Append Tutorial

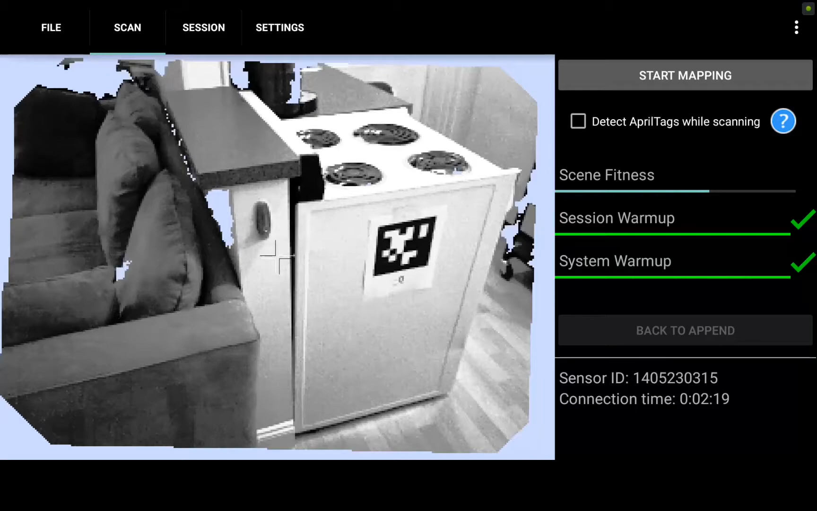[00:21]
So we're in a one-bedroom apartment here in Brookline and I will demonstrate both versions of append while we collect 3D data on the entire apartment including three scans first the living room area second the bedroom area and third the kitchen and bathroom area.
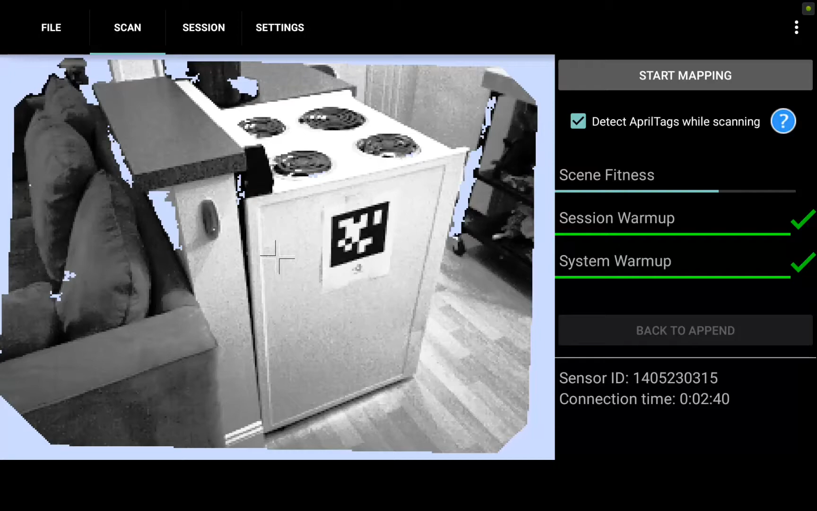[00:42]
I've hit detect April tags while scanning and you see there is a tag right in front of me here so
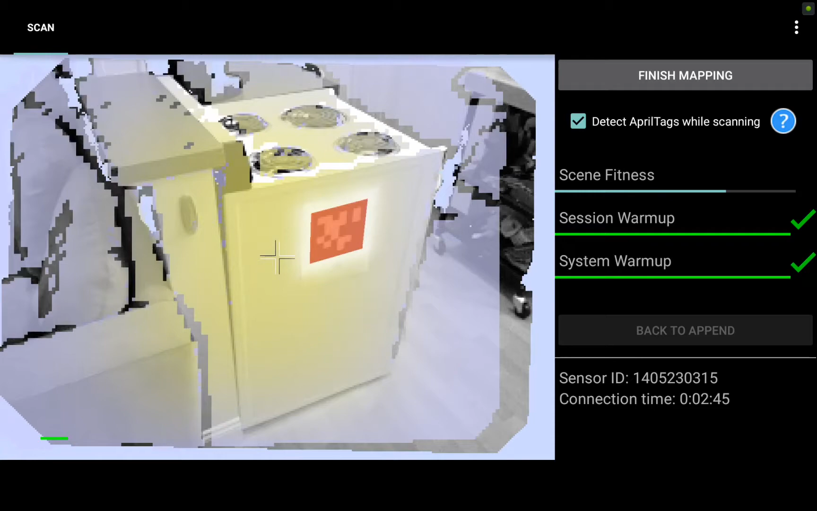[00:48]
I hit start mapping at that tag immediately turns red indicating it's been recognized by the software
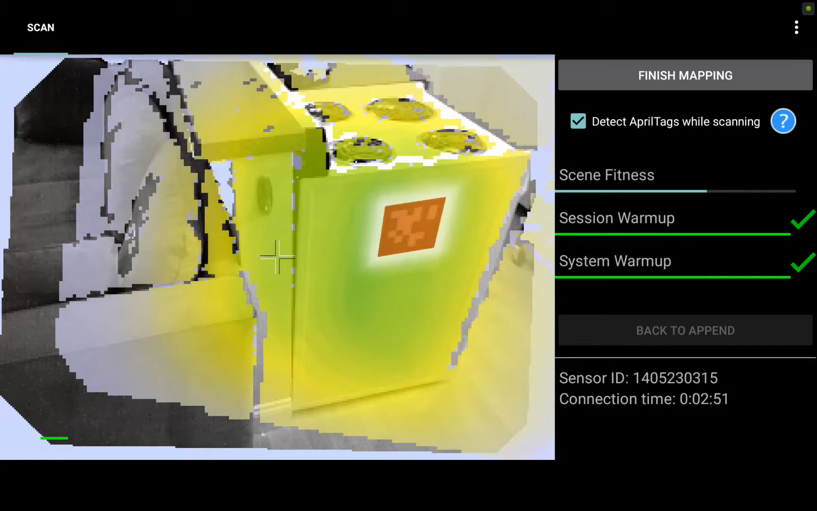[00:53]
and I will want to return back to it at the end of this single scan and turn it red again to assist with closing the loop and improve the accuracy in this first scan.
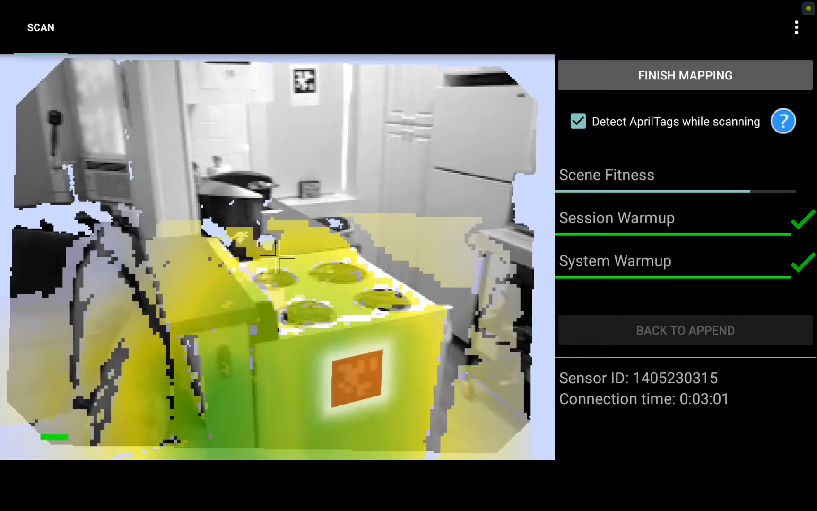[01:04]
So now I'm going to go ahead and walk around the entire scene and paint everything I care about in the living room
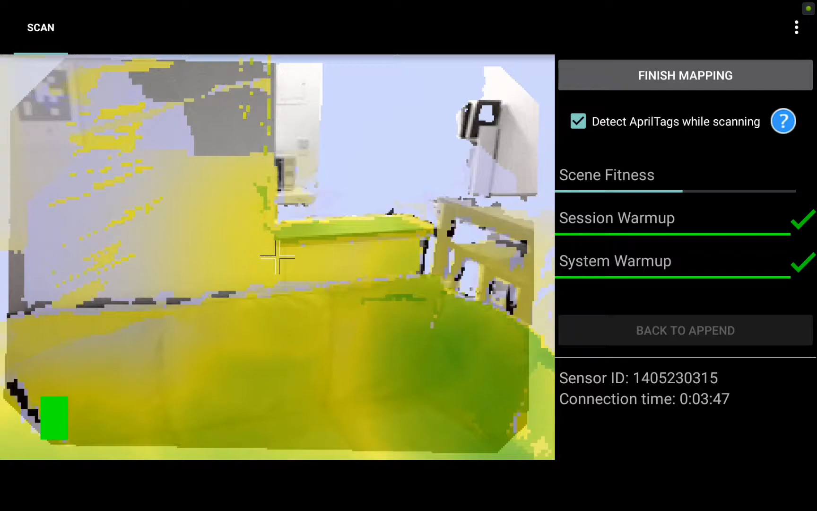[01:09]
both green and yellow which indicates the highest quality data.
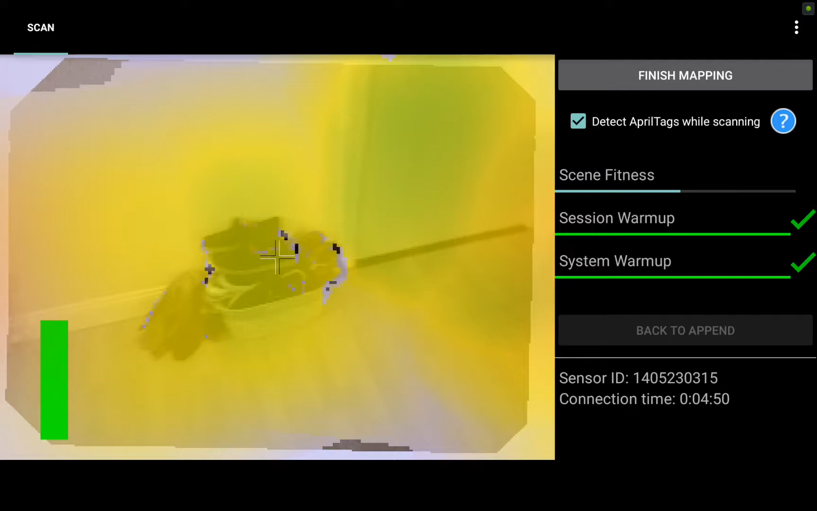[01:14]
Go ahead and fast forward here and finish up you see the yellow bar on the left side of the screen indicates my RAM so it's getting pretty close to the red which means I'm pretty full as far as single scene capture goes
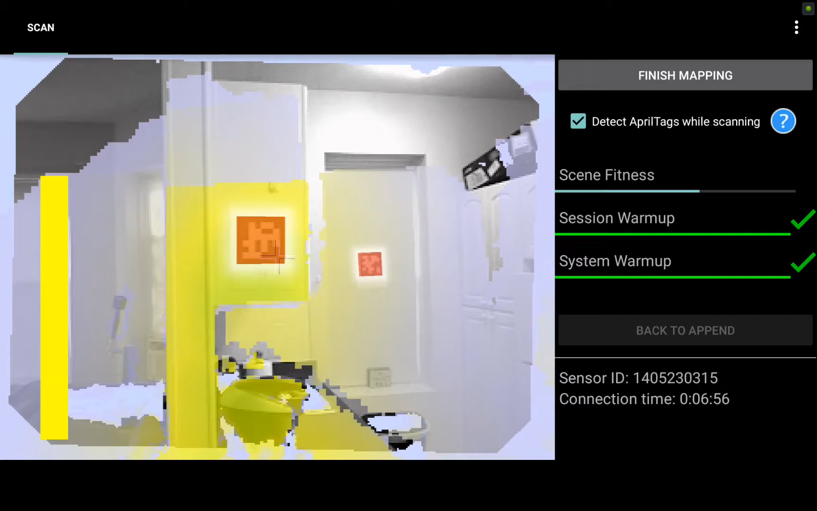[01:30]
but I do have room to go back and add data if there is anything I missed.
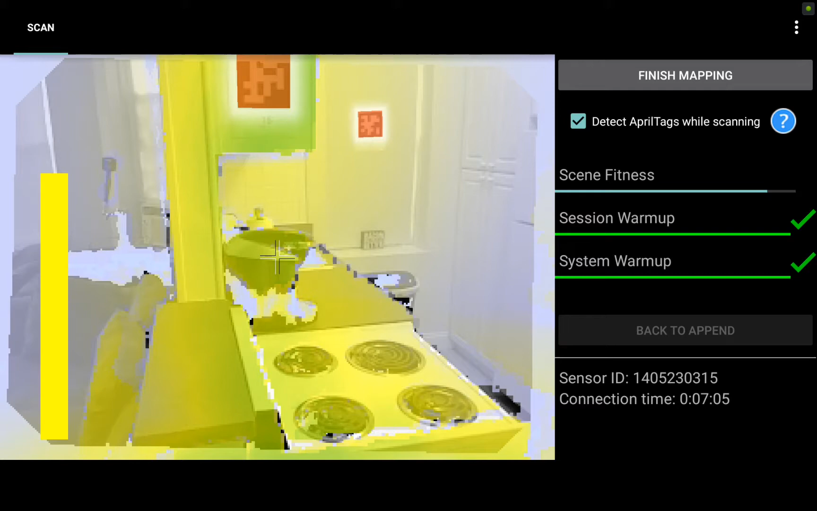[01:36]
So now I'm going to go ahead and hit finish mapping on this first scan
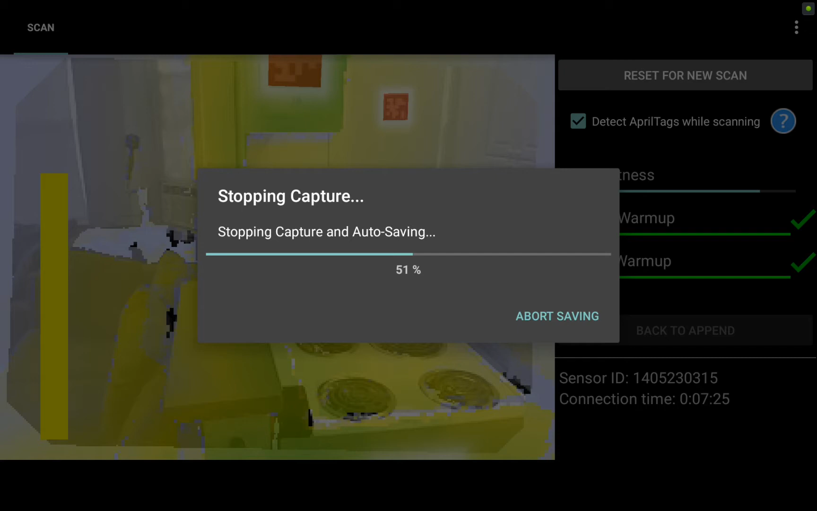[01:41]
and now I see the unoptimized file
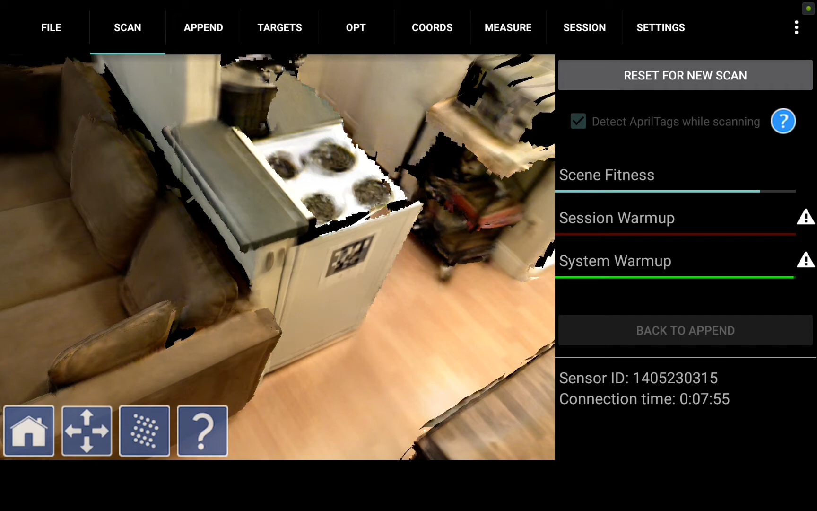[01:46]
right on the tablet you're going to want to go ahead and pan around the scene and check
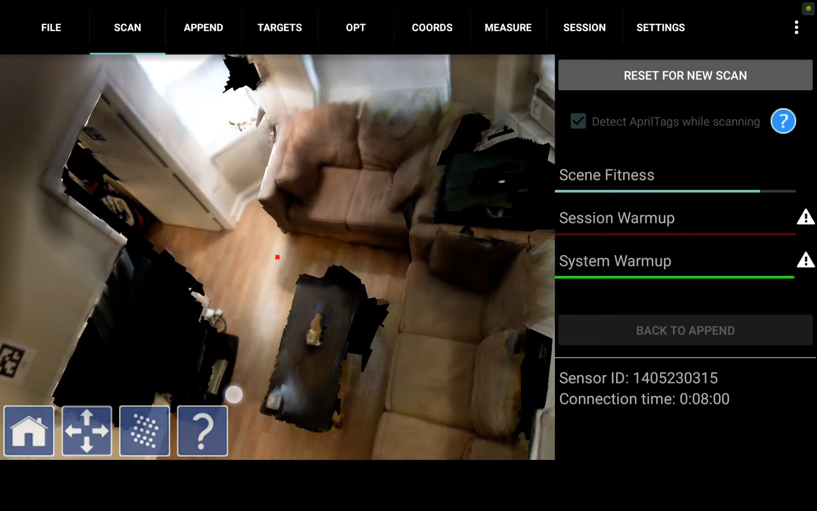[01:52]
to see that you've captured everything you intended to capture so if I zoom in I got the majority of the walls couches everything I need here but over by the closet door
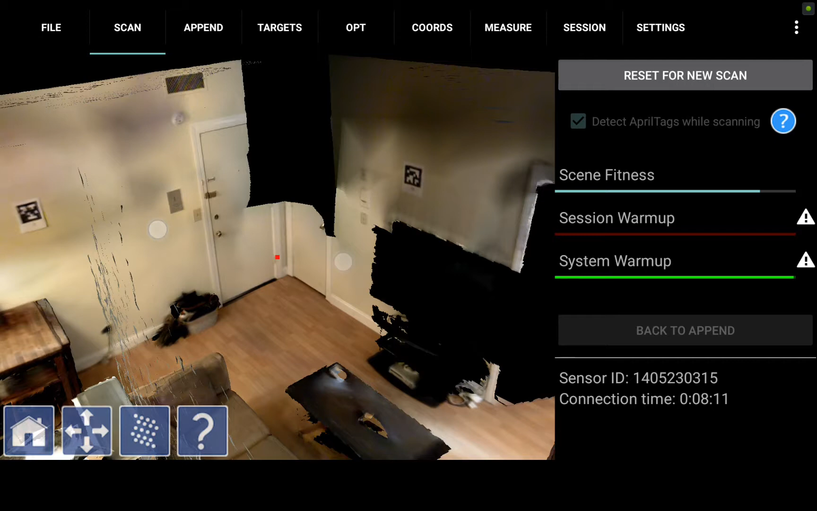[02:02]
it seems like I missed a corner of the room so this is a perfect example of when you would use the append feature to fill in a gap in the data.
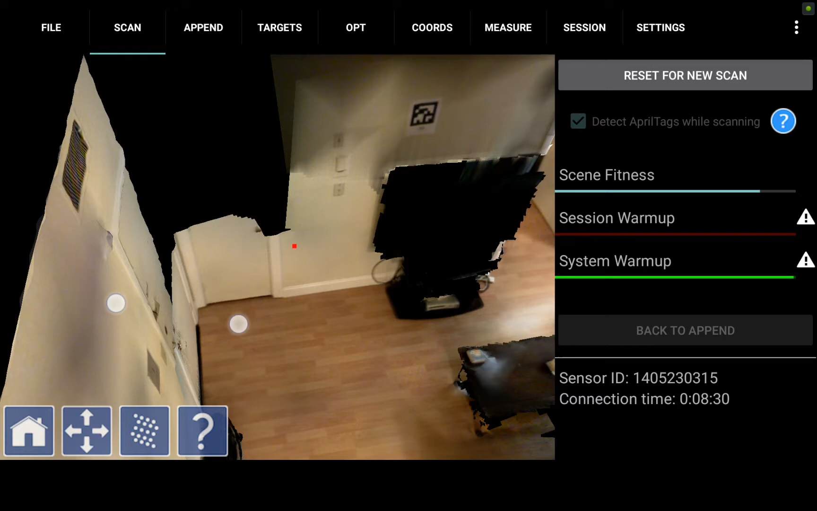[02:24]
optimized this scene I'm going to actually append the data first and then optimize which will include both scans in the optimization.
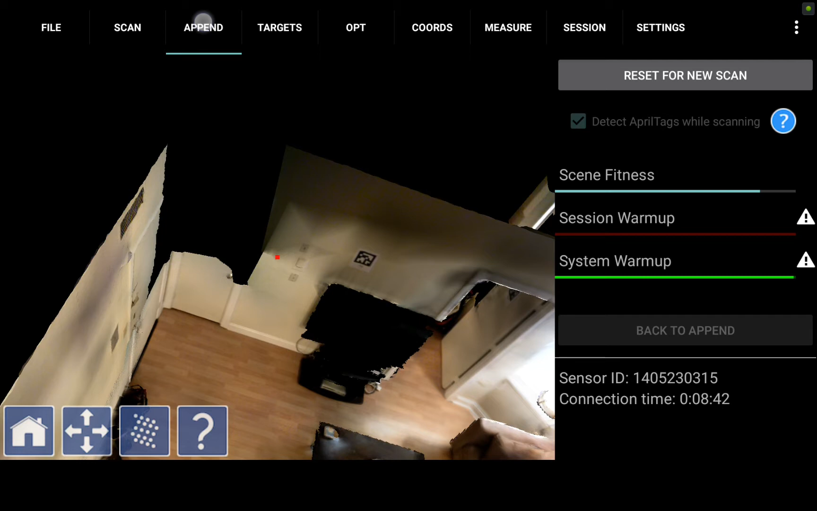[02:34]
So next I'm going to hit the append tab and I can scroll down here and see some different frames to choose from.
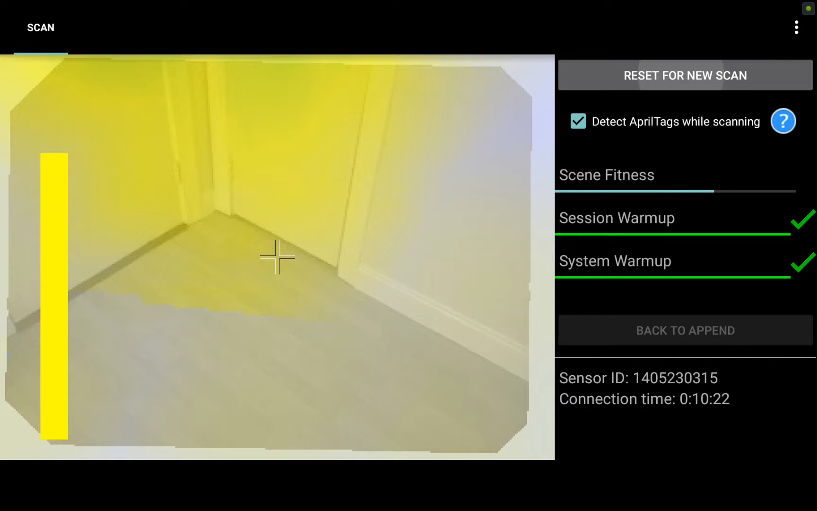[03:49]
So let's get some more green yellow capture that April tag and fill in the gap in the data. Now we can let this process and it just takes a few
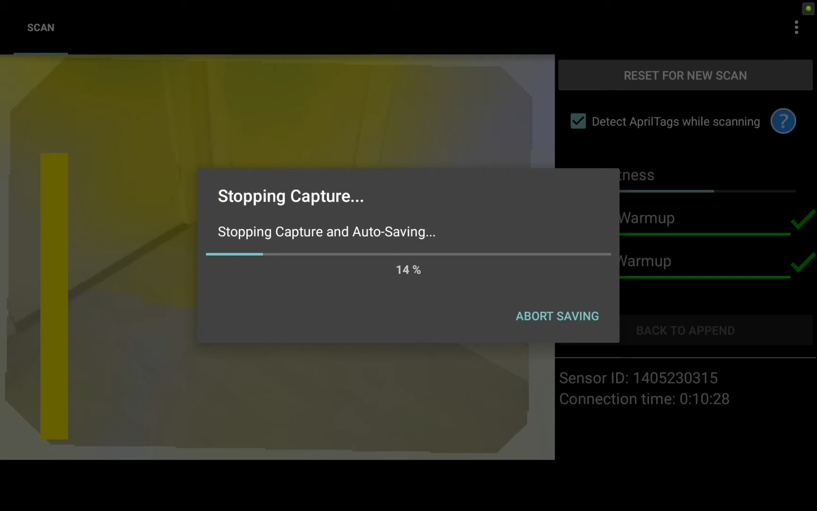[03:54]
seconds here after which we'll be able to again view the data right on the tablet and see how we have filled in the gap.
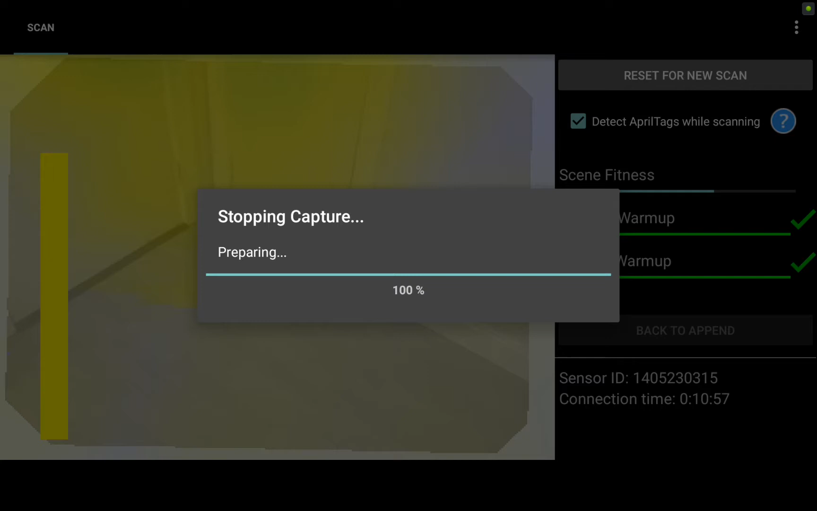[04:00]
So here's our scan and if you pan back to that
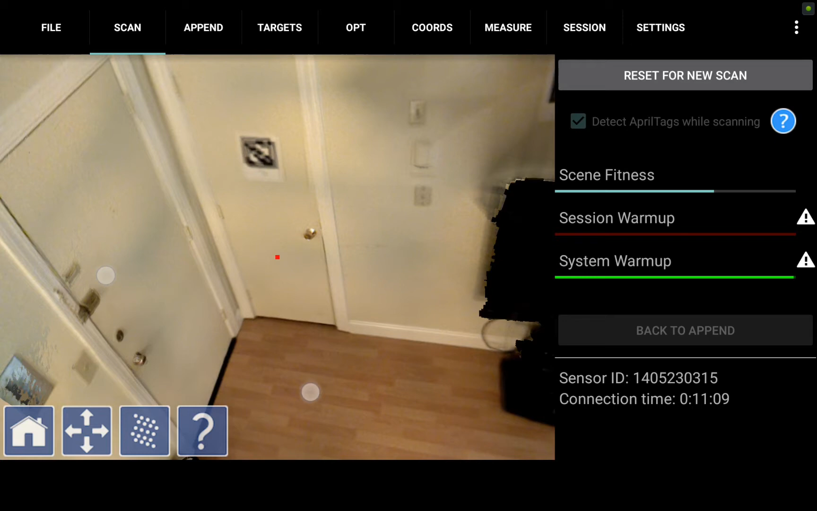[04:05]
closet corner you'll notice that it's been filled in completely by the second scan we did here.
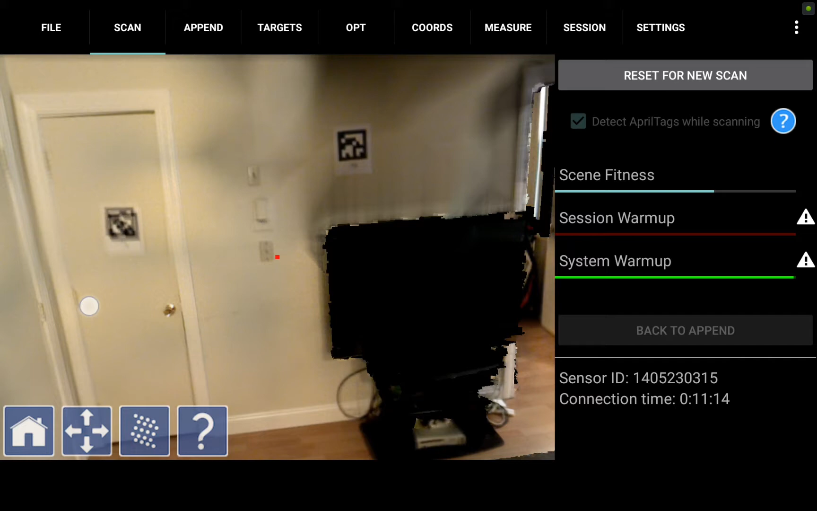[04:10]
As I zoom in on this April tag you will see some blurriness some very slight
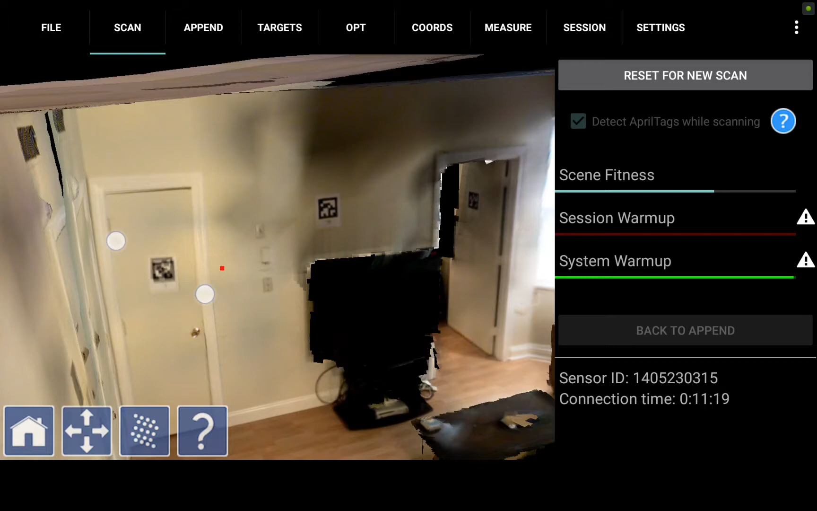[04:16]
misalignment that will clean itself up now with the next step which is optimization using April tags which will lock in that alignment throughout the scan.